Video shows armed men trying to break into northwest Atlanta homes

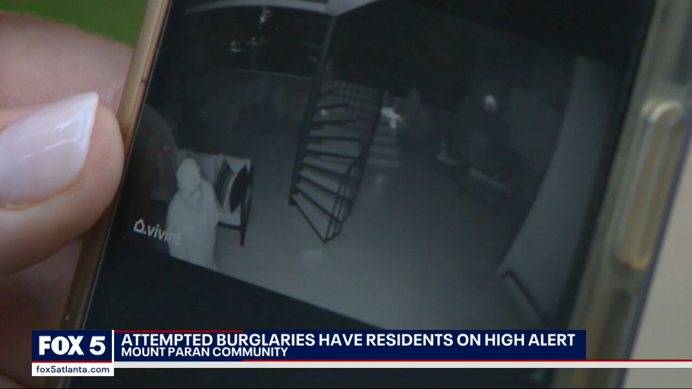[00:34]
ONE WOMAN SHOWED US THIS VIDEO POSTED BY A NEIGHBOR OF PEOPLE WITH GUNS,
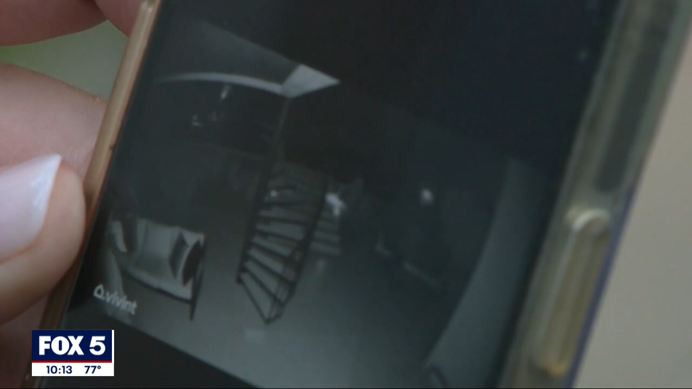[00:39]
WEARING SKI MASKS, LURKING AROUND SOMEONE'S HOME.
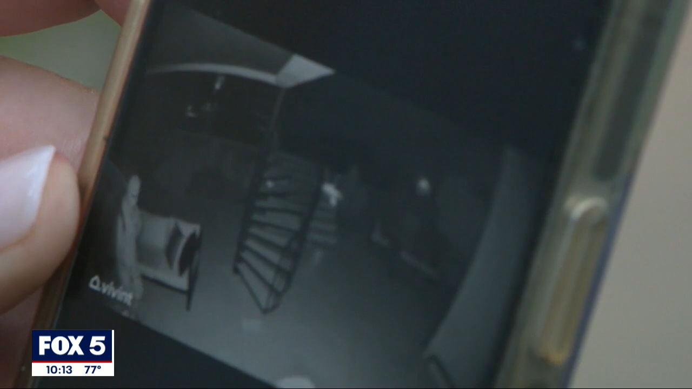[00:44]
THEY RUN AWAY AFTER THE HOUSE ALARM MAKES A HIGH-PITCHED NOISE.